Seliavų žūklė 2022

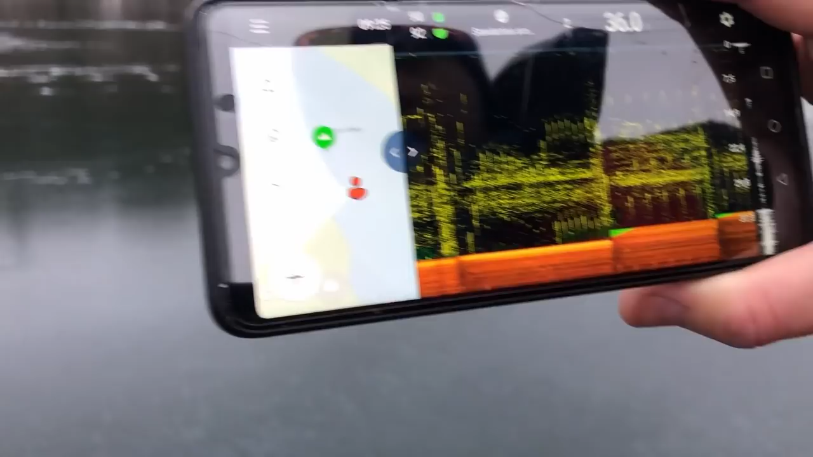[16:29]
O dvi juostos eina ir viršui.
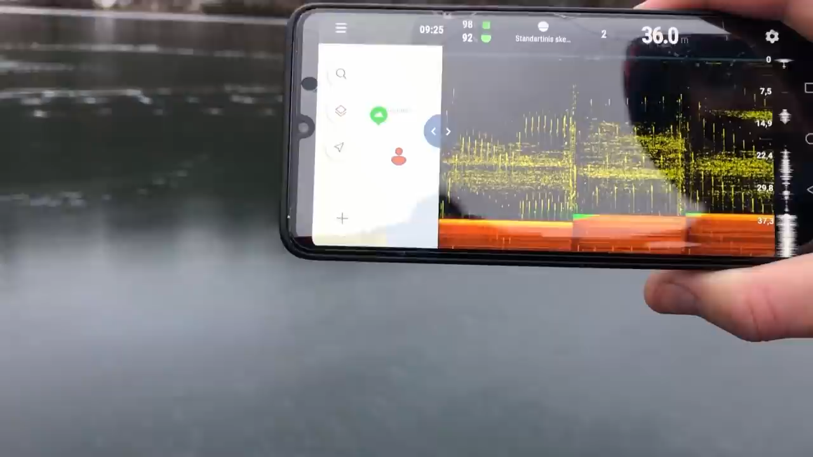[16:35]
On screen: depth 36.0 m
Čia va įdomi, gali būti jau. Valgantė, ne, kažkaip. Mhm. Viena maitinasi, kita žiūri. Einam toliau dar.
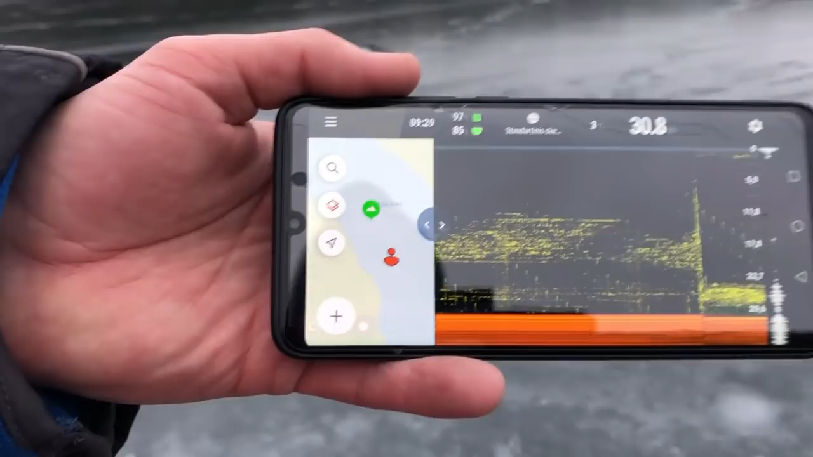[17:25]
Nu, dar šalimai sporą kečių. Jo, ir koncentracija jau čia.
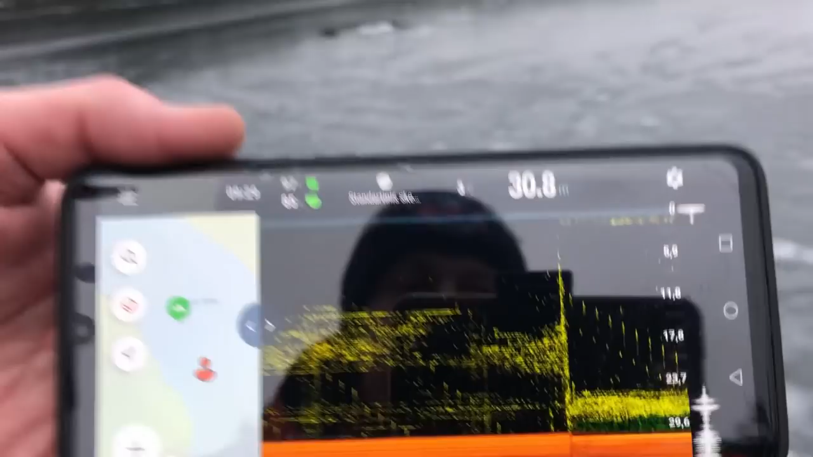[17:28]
Jis eina juosą, perkritimas biškai. Didelė, ir gylis jau gan. Ir apačioj dumblas sukeltas rodo žaliai.
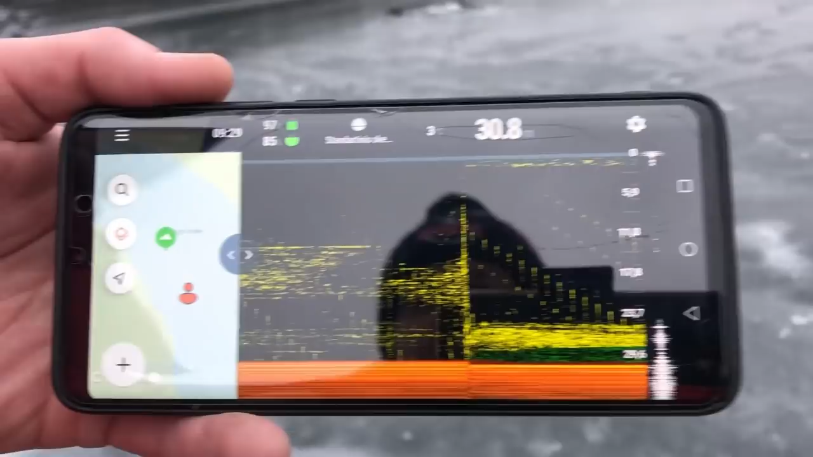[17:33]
Mhm. Reiškia veiksmo vyra. Na, va, va, tuoj gal ir išsirinksime tą vietą.
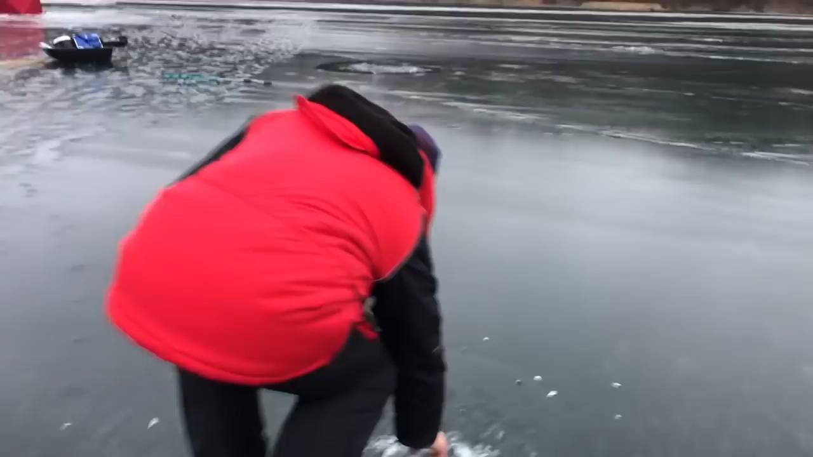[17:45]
Tokių jau gerų 15 minučių mes čia vaikštom. Čia nepermuša.
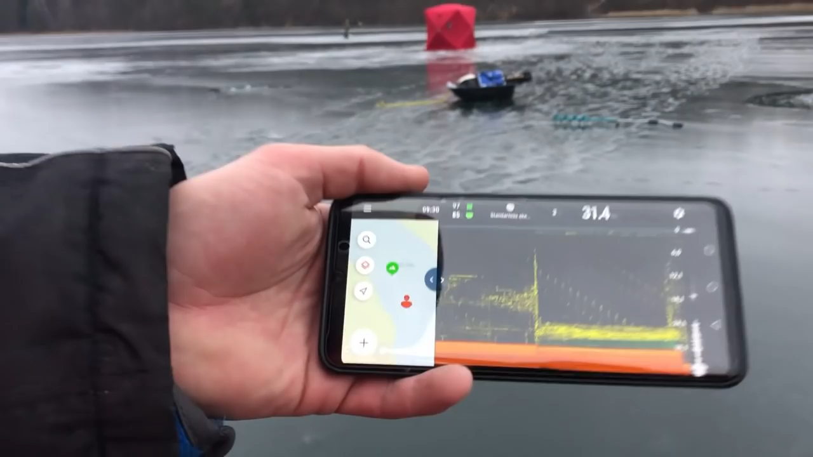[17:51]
Čia gali būti su tuo palapinė, ne? Nemanau, bet čia nėra. Bus žuvies koncentracija kita.
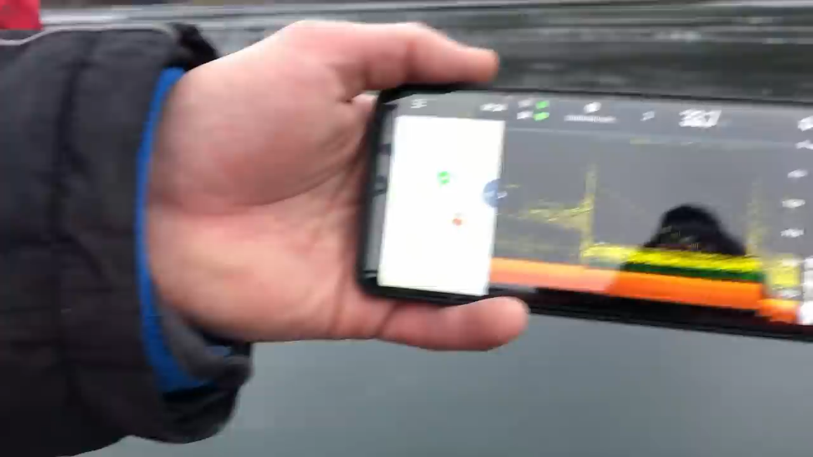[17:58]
Čia daug, man to. Jo, tai čia ir sėsim, žinok. Čia panašu, vat ir šitą vietą ir man patį.